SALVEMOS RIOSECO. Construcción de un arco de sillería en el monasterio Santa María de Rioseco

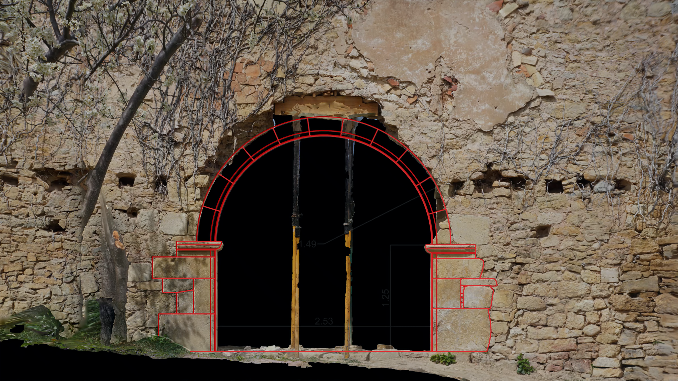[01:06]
que ofrecían así datos suficientes para conocer la curvatura del arco original y la forma de la moldura que lo decoraba.